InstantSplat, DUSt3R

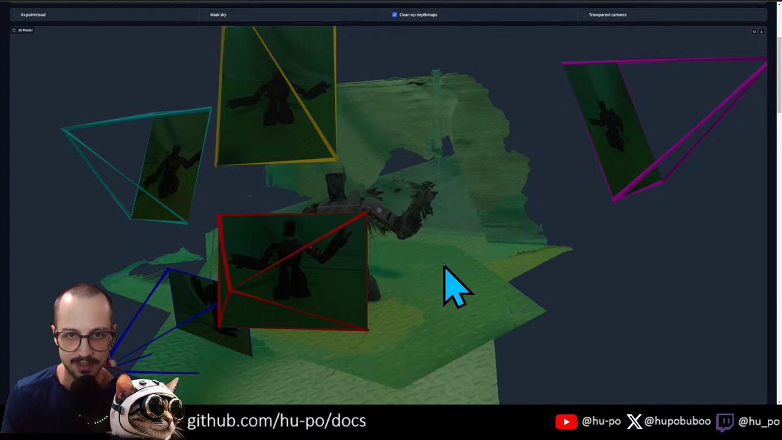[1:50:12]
And look at that. Some of these pictures are vertical. Some of these pictures are horizontal. There's weird shadows that it had to deal with.
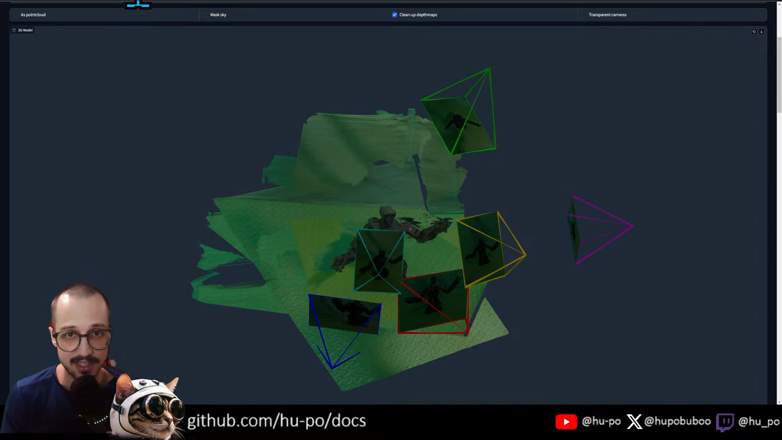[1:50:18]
So DUSt3R is the real deal. It works great.